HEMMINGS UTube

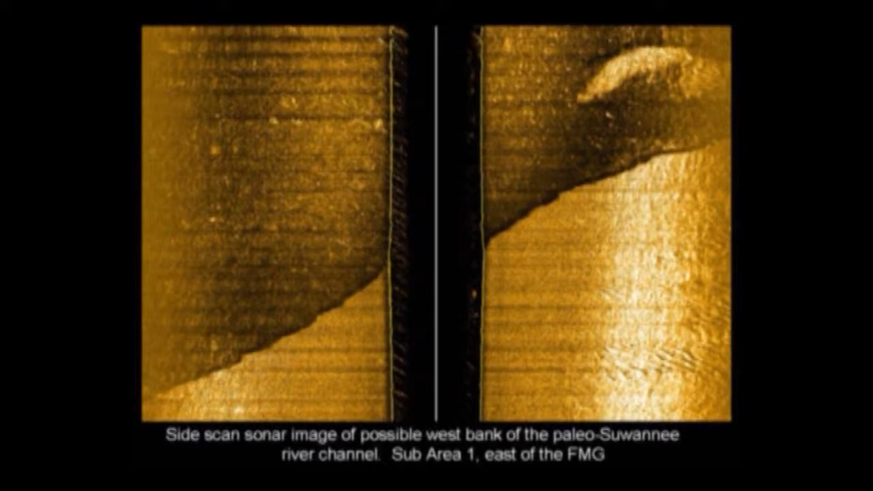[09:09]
What you're looking at here is in that area east of the middle grounds is a step that's probably on the order of 3 or 4 meters, and it's probably sand, but it's sand sitting up on top of something else. And so I think we're actually looking at a superficially visible segment of an inundated river.
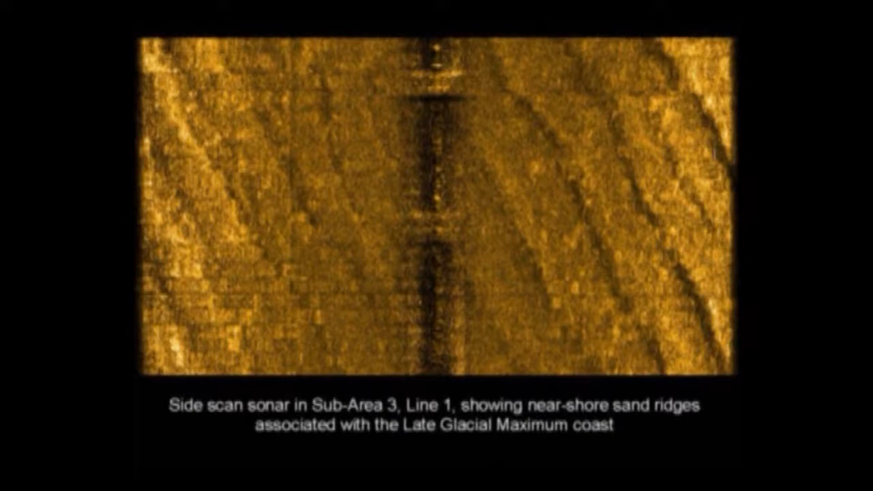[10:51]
and they probably were formed in about 30 feet of water. Again, having, as I was discussing about the Florida middle grounds as barrier islands serving as a good protecting area, it just happens that this whole section of the intercontinental shelf of Florida
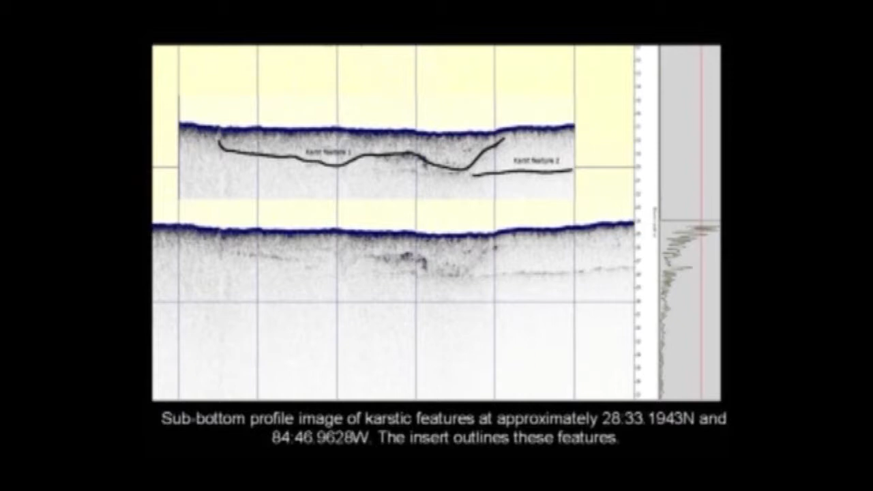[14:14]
This year we saw a couple of places where we know we are in the Paleo-Swannee and we had as many as 17, 18 layers of strata. In one area, and I don't have an image of this unfortunately, but we have a pretty clear sinkhole and in an area about a third of the way up it, on a little terrace, there's unbelievably jet black lines that look like a pile of bones sitting there.
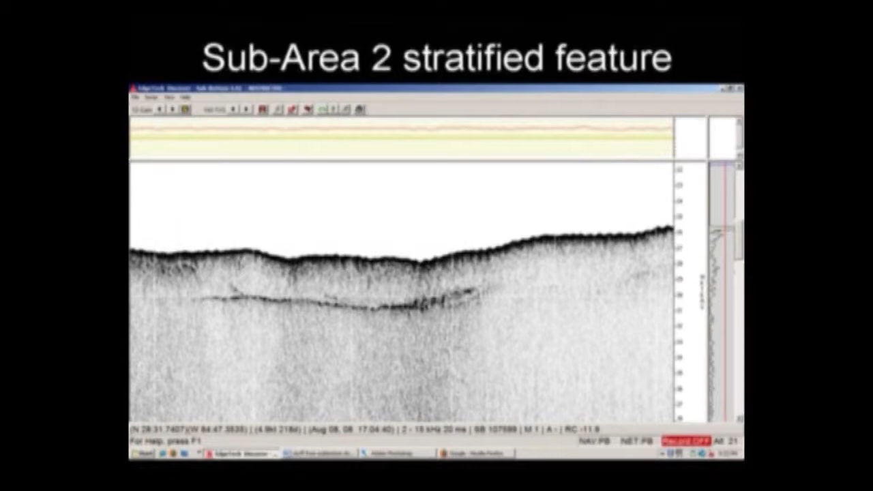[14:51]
it's something other than the modern seafloor and the biomantle that sits on top of it, which can either be tube worms or coral we've discovered and we can actually in some instances tell the difference from our side-scan sonar data. We actually can recognize the difference.
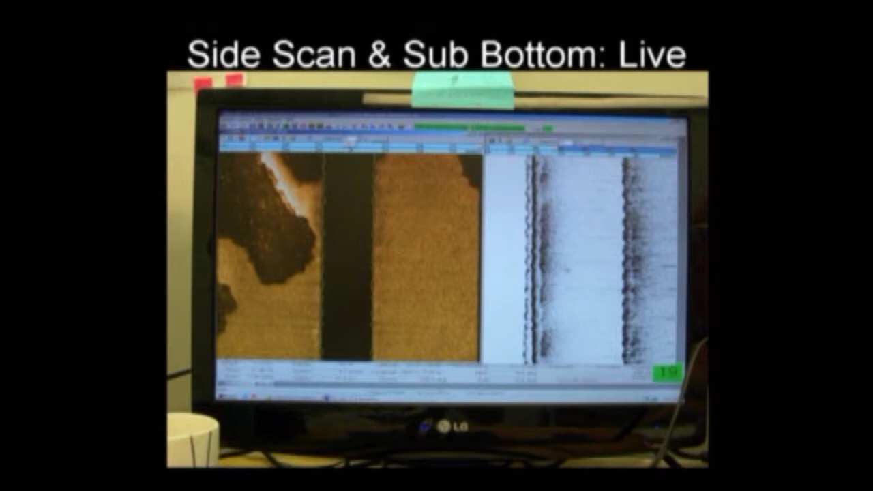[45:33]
I can't see is that about does it say 30 feet or what does it say there I can't say but anyway the idea is that when you see a hard bottom below the modern sand and coral or whatever that's what we're really focusing on and trying to find so here's another there's no reason to be of interest at all except I rotated this 90 degrees and made it blurry which is wonderful but immediately next to it gee guess what that is that's one of the sites where we dove and so